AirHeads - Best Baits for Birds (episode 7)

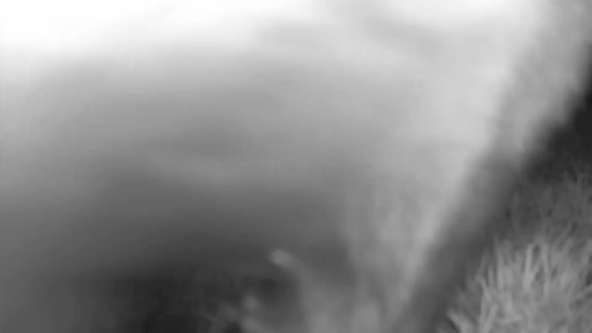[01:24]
Well during the night of course the old Labrador came sniffing around and that's what she thought of it, oh well.